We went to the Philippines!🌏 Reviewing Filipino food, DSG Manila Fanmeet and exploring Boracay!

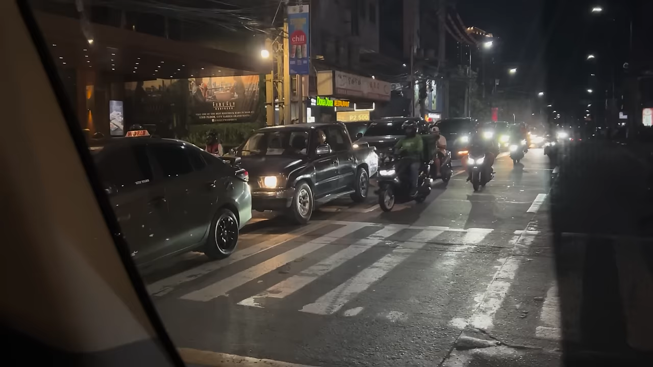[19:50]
They're driving on the wrong side of the road. I know.